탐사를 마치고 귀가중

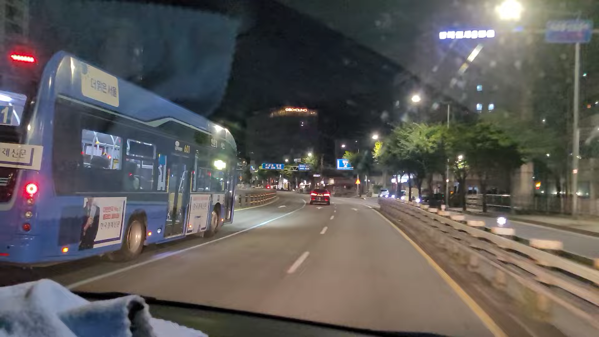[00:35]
거의 다 현장에 다 오고 있는 것 같습니다 버스정류장 있는데 바로 오른쪽 우측이 신골 현장이죠 주위수 수정류장을 지나면은 자 지금은 다 철수를 했습니다
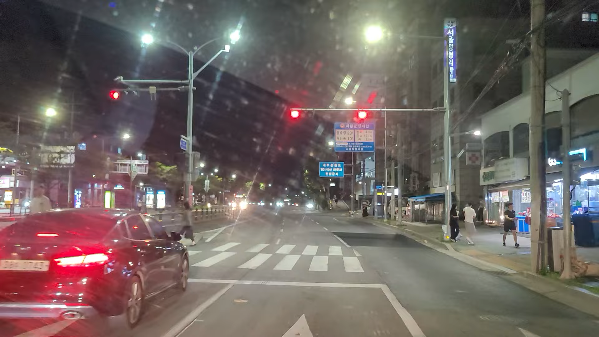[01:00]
지금 보고 있는 화면 현장이 바로 싱크홀이 발생했던 현장인데 지금 조금 까맣게 진하게 보이는 현장이 싱크홀을 바로 메꿨던 자리입니다 고개를 지나가면서 한번 천천히 지나가면서 담아보도록 하겠습니다 지금은 뭐 차량 통행들이 많지는 않은 시간이거든요
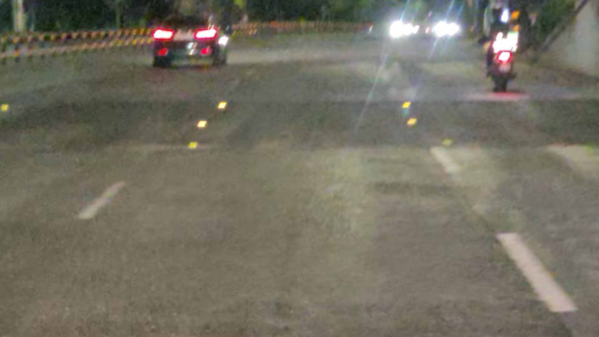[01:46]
3차로 여기를 다 메꿨던 현장이 되겠습니다
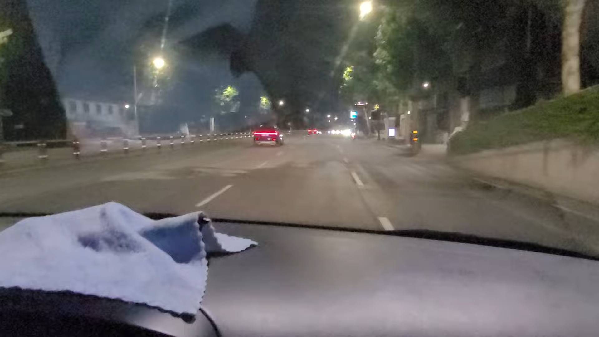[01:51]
잠시 후 고관차도 옆길입니다 이어서 360m 앞 우회전입니다 자 이제는 귀가를 하고 있습니다 우리 복다우자님이 저희 집까지 택배를 해주고